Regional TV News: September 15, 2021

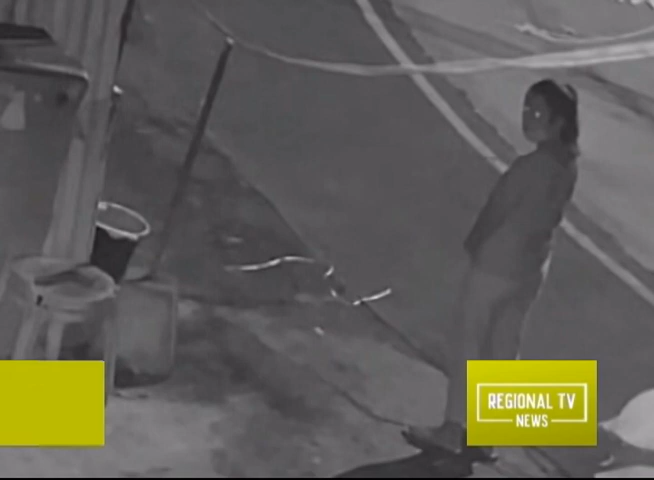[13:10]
Samantala, nahulikam din ang pagnanakaw ng lames at upuan sa harap ng isang bahay sa Barangay Poblasyon West, Kalasyao, Pangasinan.
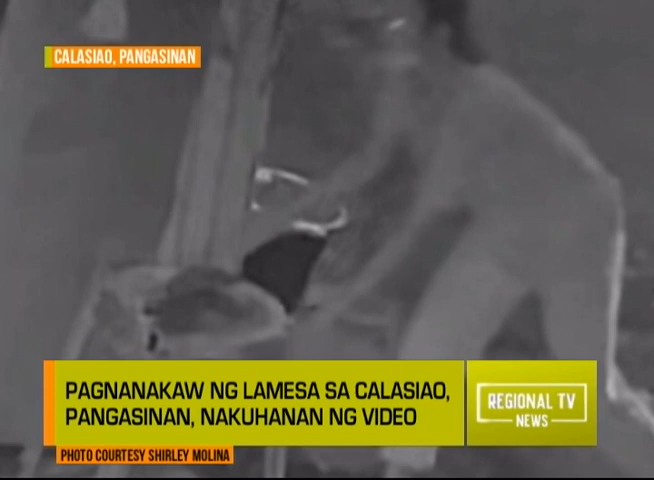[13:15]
Madaling araw umano umatake ang mga kawatan. Hindi na raw inireport sa pulisya ang insidente pero paalala ng otoridad.
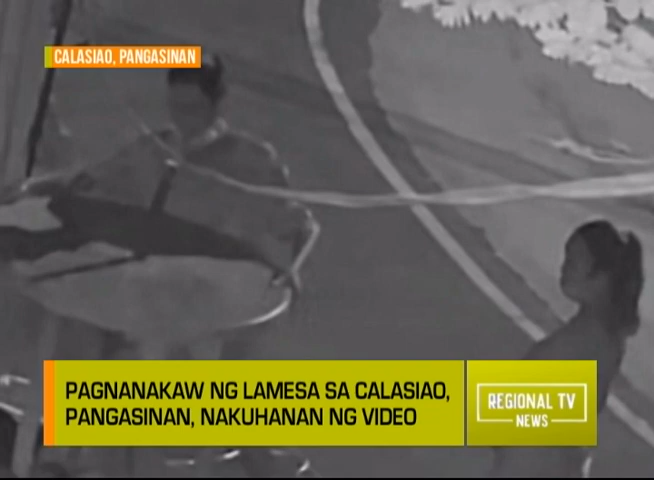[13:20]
Lalo na itong mga iniiwanan natin sa bandang labas lang ng bahay natin.